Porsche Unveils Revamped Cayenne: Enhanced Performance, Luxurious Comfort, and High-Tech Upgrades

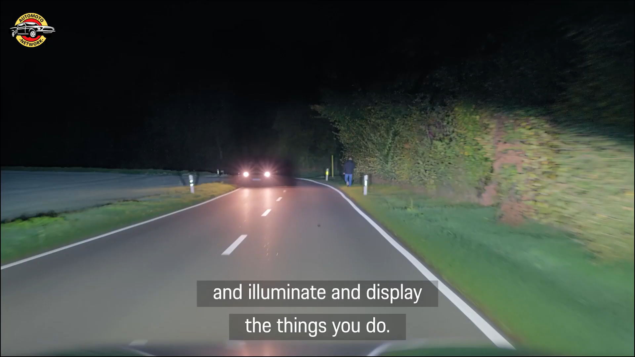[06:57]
Und die Dinge aufhellen und darstellen, die man sehen will. In Summe haben wir damit eine deutlich bessere Lichtausbeute gegenüber den bisherigen Scheinwerfern.